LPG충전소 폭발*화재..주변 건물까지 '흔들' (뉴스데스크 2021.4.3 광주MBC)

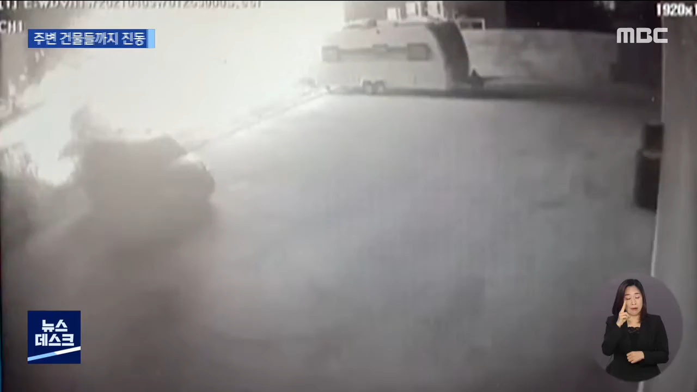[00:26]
폭발로 주변 건물이 흔들리고 CCTV 화면도 요동치더니 충전소 전체가 커다란 불길에 휩싸입니다.